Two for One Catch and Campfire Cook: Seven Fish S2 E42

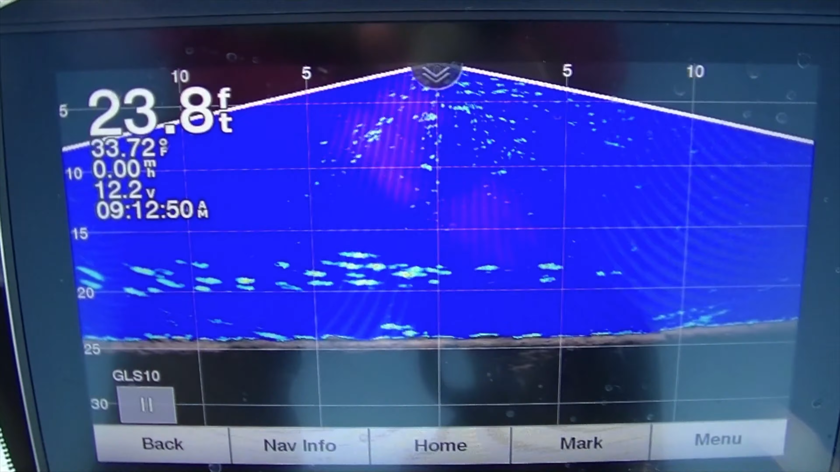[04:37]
On screen: depth 23.8 ft, water 33.72°F
I'm in 23 feet of water. All these fish are in 20, just suspended.
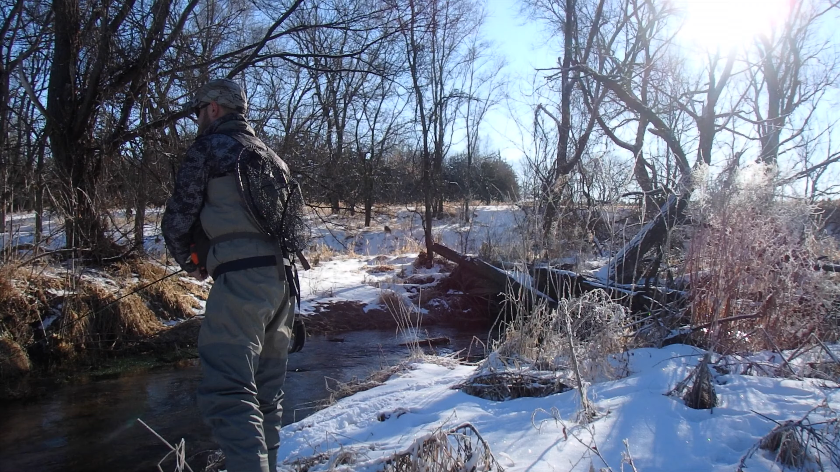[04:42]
Right now I'm looking out 70 feet in all directions, and you can see all these fish underneath me.
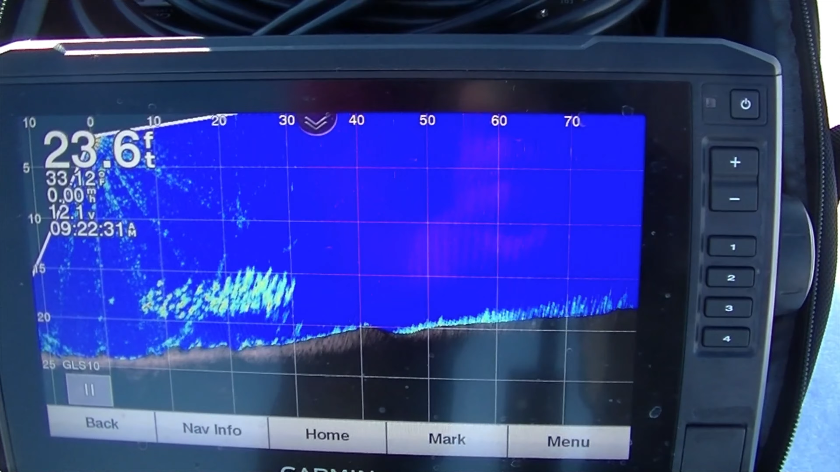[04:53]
On screen: depth 23.6 ft
Right there, I'm going towards the shore. You can see it's getting really steep. which means that's land, or getting close to land. As I pull out, here's that huge school of fish I'm right next to. They're all little crappie. It looks like they're all the way out.
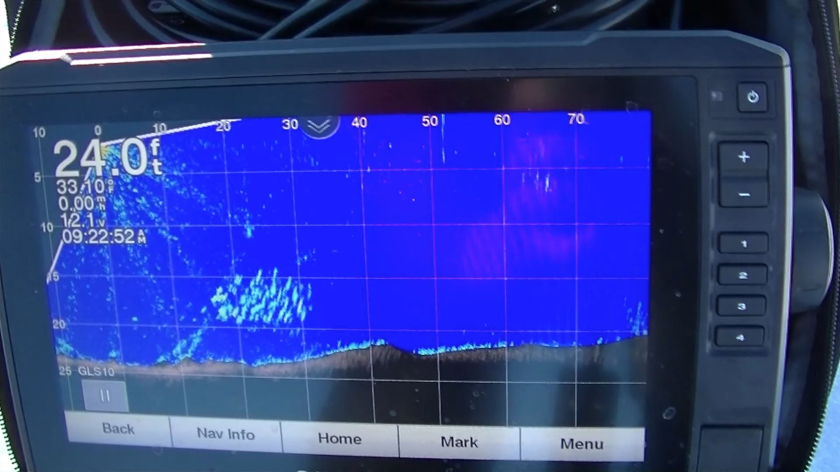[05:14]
On screen: depth 24.0 ft
So they're from, there's just a huge group all in here.
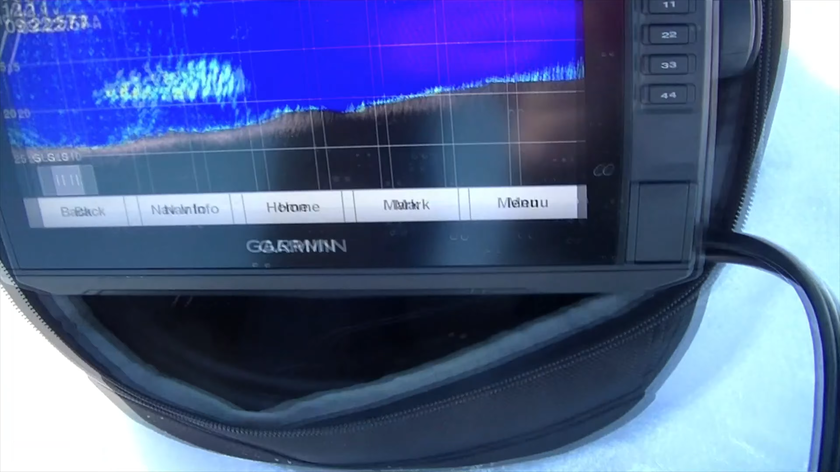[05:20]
All of little baby crappie. I need to look for big fish though. So I'm panning all directions.
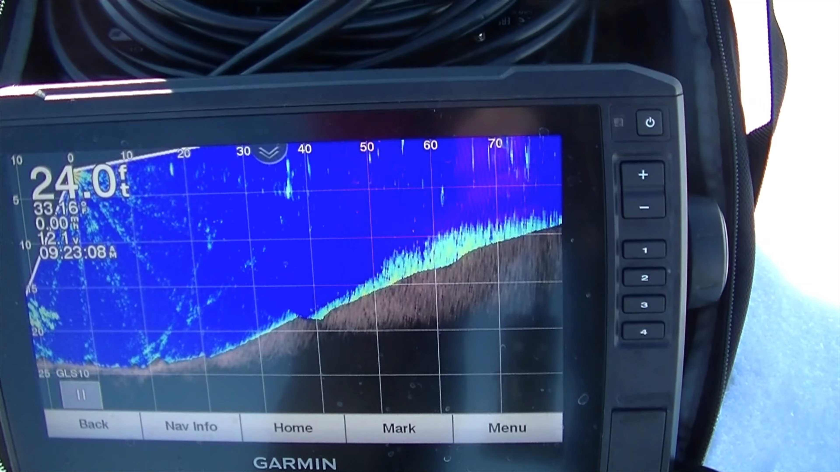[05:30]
On screen: depth 24.0 ft
I'm looking for structure right now. I don't see any, so I'm gonna go to a different part of the lake.